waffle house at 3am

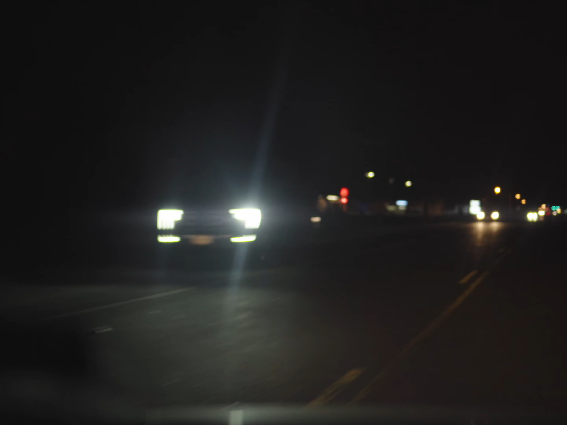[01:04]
uh looks like i'm not the only one out here on thanksgiving these rows are pretty busy for it to be a holiday where you stick at home do i want wendy's though i don't think i want wendy's last time i had wendy's my stomach was cramping up and for some reason like this quick fast
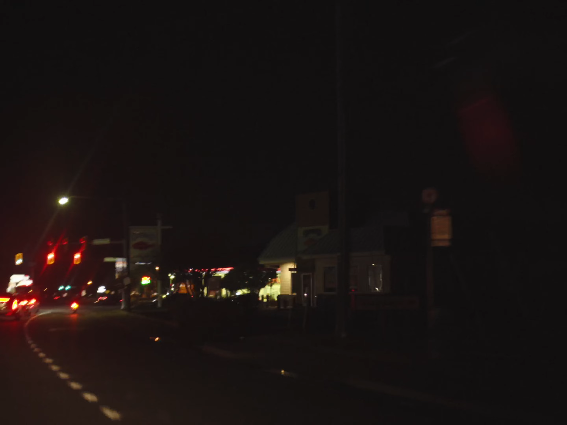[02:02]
that's literally what made me turn around and captain d's i would never eat that never in a million years ever eat that got sick from it once i'll never do it again thought i should stop for gas